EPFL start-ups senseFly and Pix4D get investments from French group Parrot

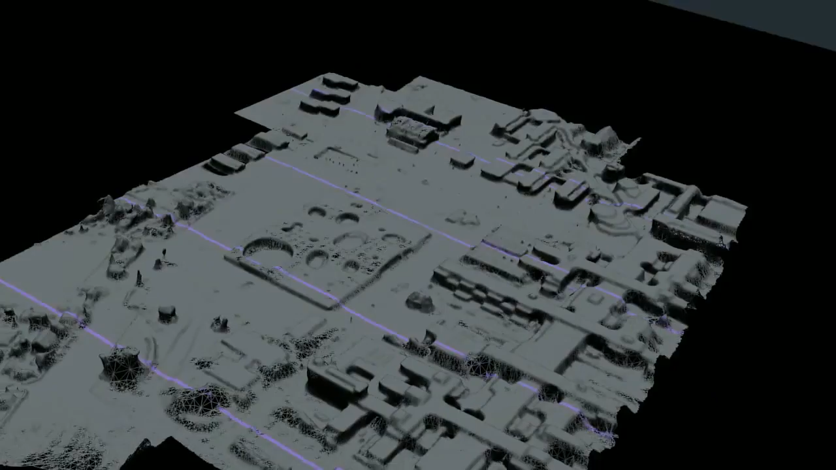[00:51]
So that means auto images which you can also have for instance in Google Maps or 3D information, 3D models,
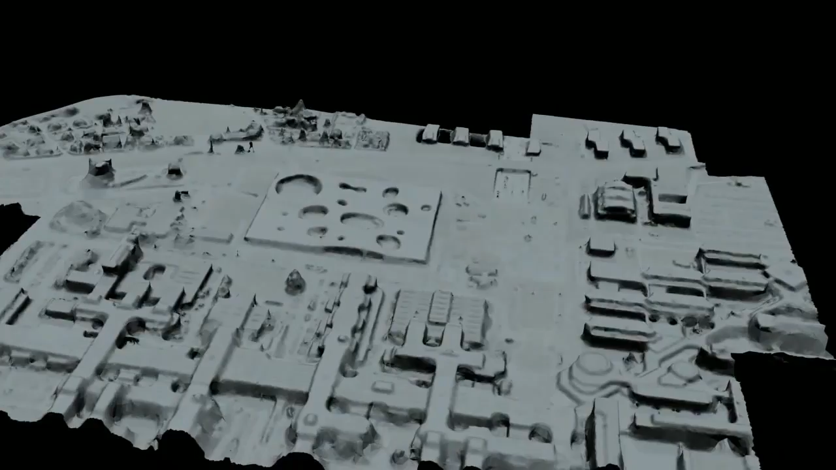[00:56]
height models, elevation models that can be really used by professionals.